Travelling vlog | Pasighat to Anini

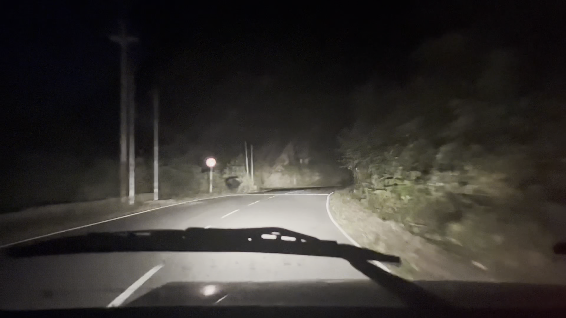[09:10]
अभी शाम का 5 बज चुका है पर ऐसा लग रहा है कि रात का 12 बज गए। मैंने बीच में रिकॉर्डिंग नहीं किया बट हम पहुंच चुके हैं। फाइनली अनिनी पहुंच गया।